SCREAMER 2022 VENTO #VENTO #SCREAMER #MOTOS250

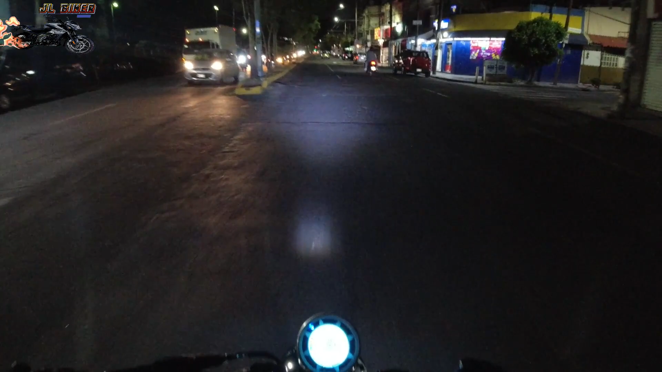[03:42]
tanto en cuestión de manejo nocturno como de carretera.
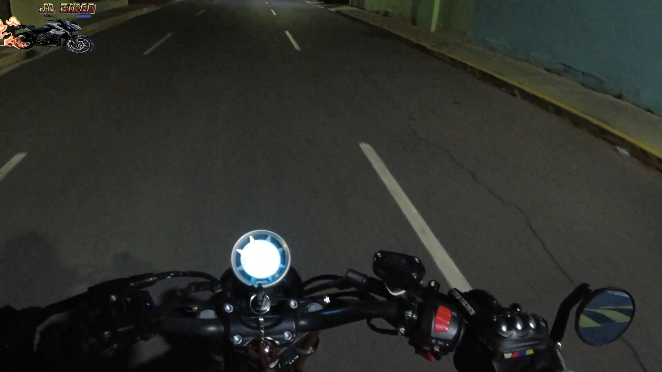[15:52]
Bueno en primer lugar Lo que son la cuestión Del tablero El tablero ilumina En un azul claro Se ve muy visible El tablero No se si se alcanza A notar con la
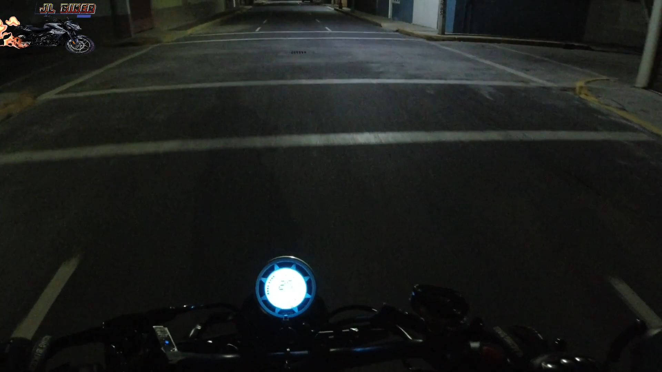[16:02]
Cámara Pero se ve muy visible Si accionamos El primer paso De la piña derecha De la luz Se va a encender El foco Ahí está Vamos a pasar aquí Que no hay luz Y va a iluminar Muy tenue Muy poco Aquí podemos observar Pero ilumina algo Pero si accionamos El paso completo De la piña No sorpresa Se ilumina Toda la noche
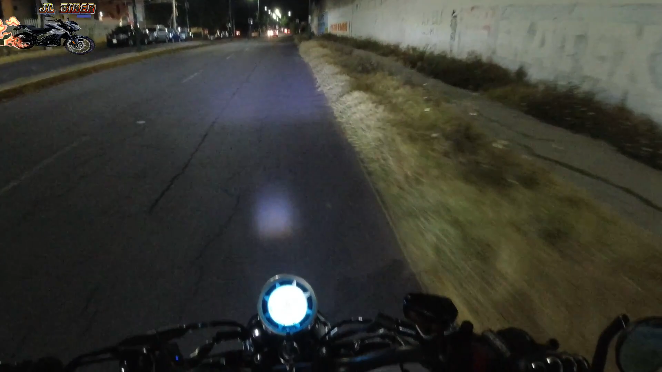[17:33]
Encendida La luz alta Del faro central Esta es la luz Nada mas Del tablero La luz Con buscadoras
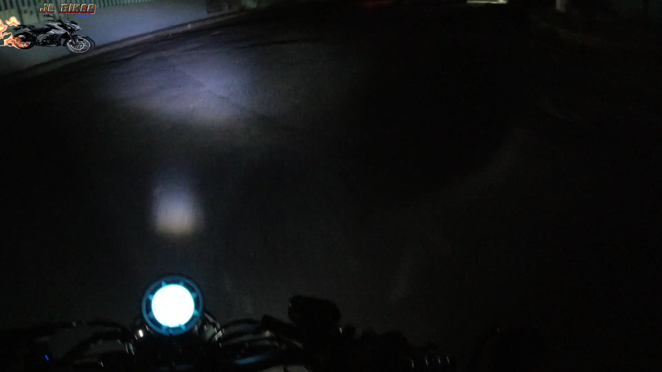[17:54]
Si te permite Ver todo Lo malo Que hay del camino La verdad Si es bastante Lo que ilumina Miren nada mas
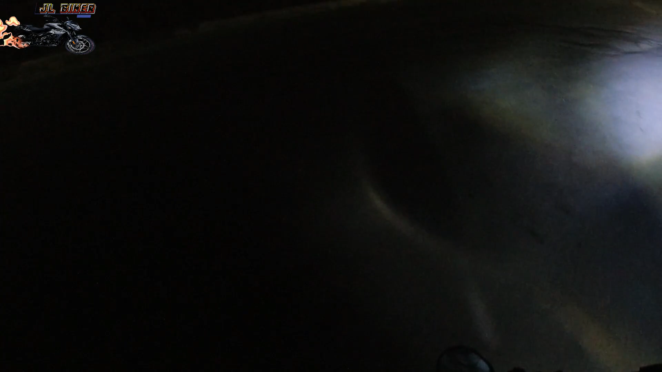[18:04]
Hay como referencia El arbol Vamos a hacer Una comparativa En una pared A ver Que tanto Nos ilumina Miren nada mas Esta es la luz Normal La alta
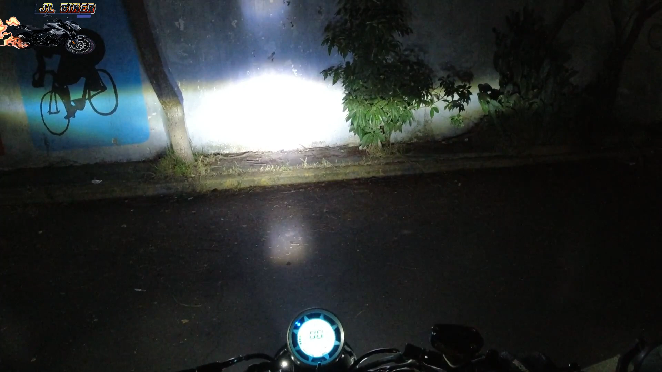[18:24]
Si son Alrededor De De altura Unos dos metros Y treinta centímetros Aproximadamente Y el abanico Hacia los lados Si son Como seis metros Cinco Más o menos Tal vez